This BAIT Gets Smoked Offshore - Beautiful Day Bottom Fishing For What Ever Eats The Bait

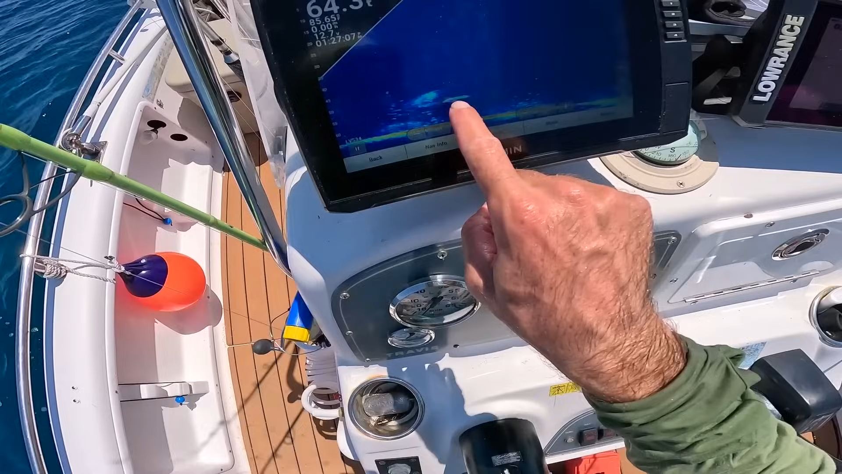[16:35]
And then all of those smaller specks are
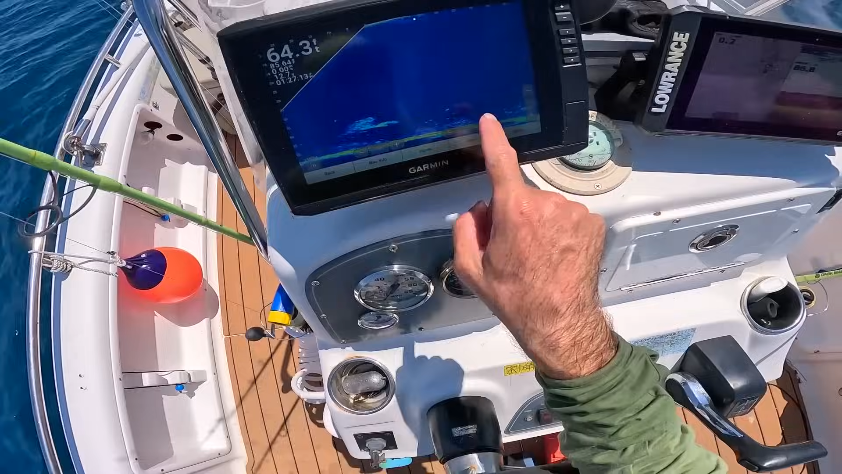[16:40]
bait fish or probably mostly blue runners.